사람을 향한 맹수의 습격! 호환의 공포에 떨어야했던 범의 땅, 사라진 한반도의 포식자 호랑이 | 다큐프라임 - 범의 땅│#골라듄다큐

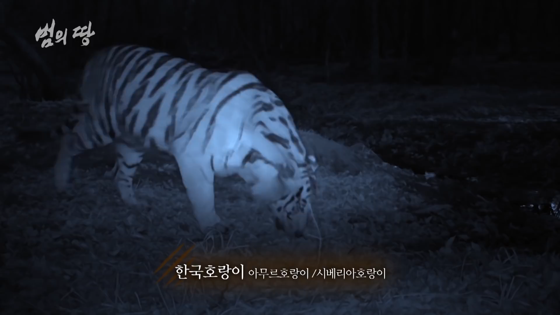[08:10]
머리가 작고 갸름한 암컷 호랑이. 사냥할 때가 아니면 뛸 필요가 없는 최고 포식자.
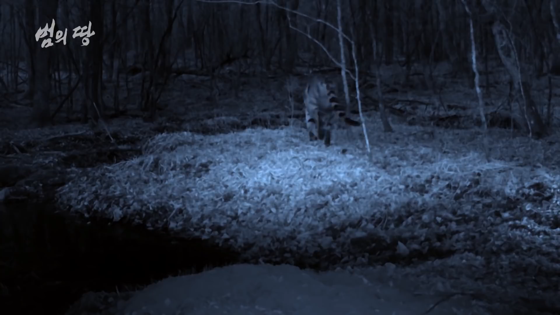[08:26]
암컷 호랑이 한 마리는 지리산 국립공원 면적보다 더 넓은 영역을 거느린다.